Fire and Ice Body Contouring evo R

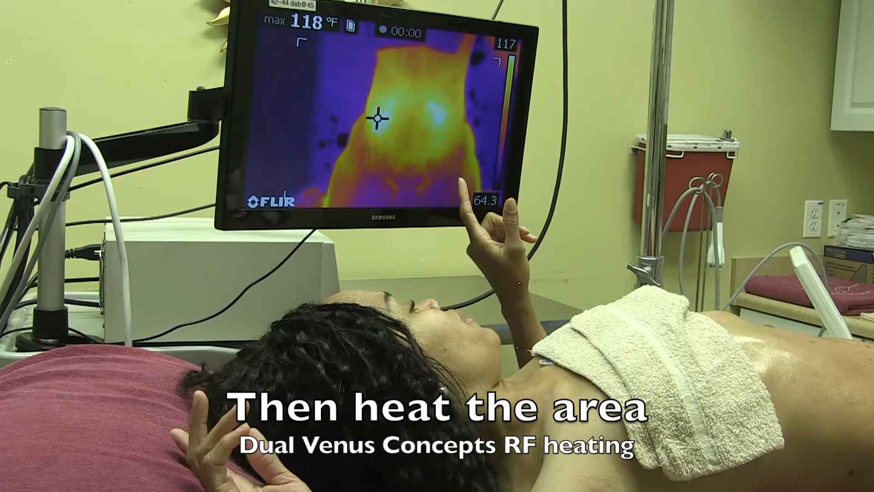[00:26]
On screen: max 118°F
The doctor's keeping me from 130 to 120.
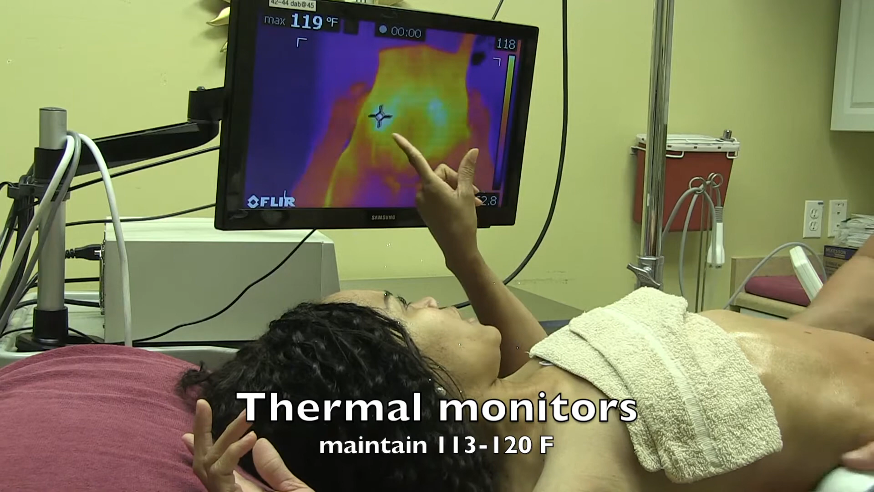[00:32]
On screen: max 119°F
And where the white spot is, that's when it's really hot. But you know what, it feels nice.
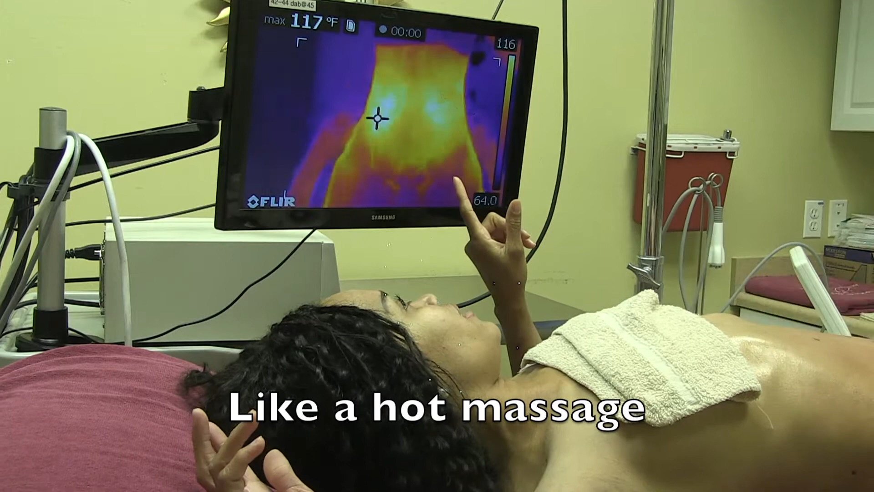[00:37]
On screen: max 117°F
It's like a really nice hot massage, and it relaxes you.